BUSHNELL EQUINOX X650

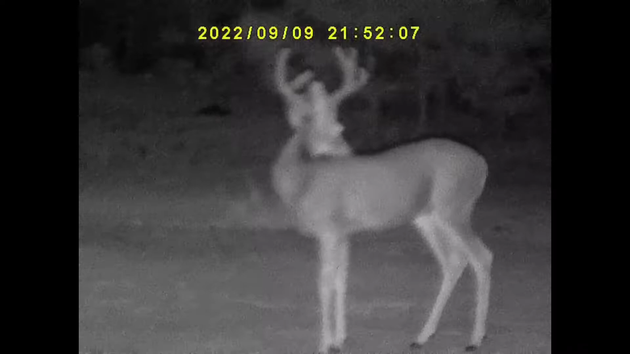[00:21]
650 feet of nighttime viewing video sound images box includes SD card it's a cheap SD card and Bushnell even in the owner's manual says if you upgrade that to a 64 gig 10 speed you'll get HD quality film or resolution three times digital zoom
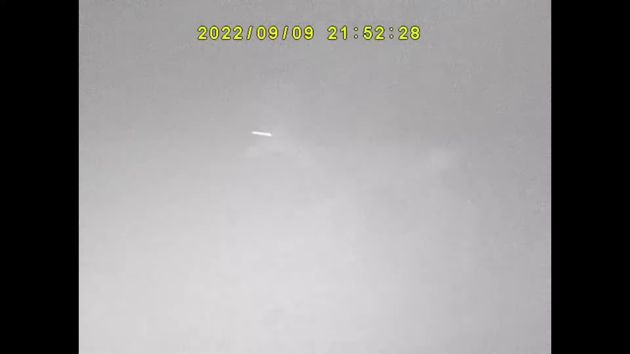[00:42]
tripod adaptable and daytime color as you've seen in the first
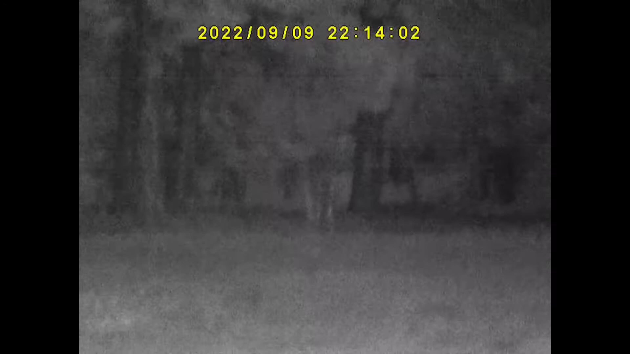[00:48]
one and like I said this is uh even with the crappy
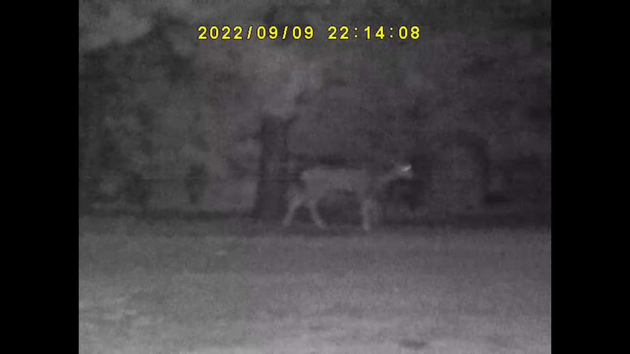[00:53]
SD card that that I believe this is that same buck and he's going to approach some does up here there's there's about four or five of them and this right now they're about 75 meters from my campfire grazing back there you could kind of see two of them real good and then there's a couple back behind that tree but for 132 dollars off of amazon this can really extend your uh or
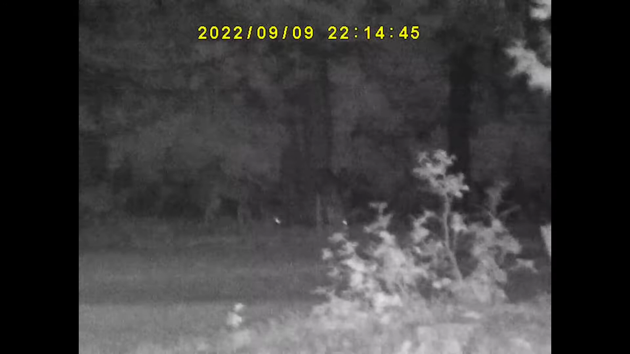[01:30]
whatever you want to call it you know into nighttime viewing um I'm gonna go back out in a couple of weeks and I'm gonna use this again try to get on some elk or what or whatnot at
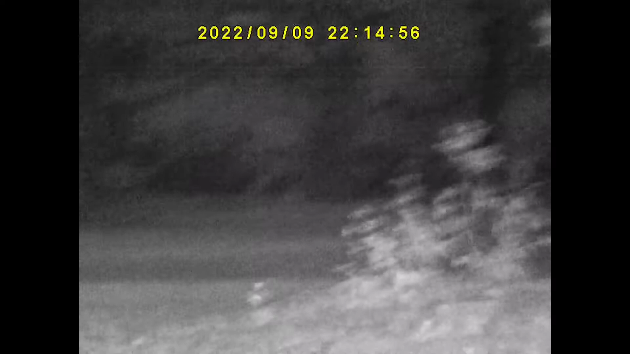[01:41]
night and uh you know try uh using the sound but I'm uh running out of film here this is just a quick introduction for the Bushnell Equinaut x650 night vision monocle check it out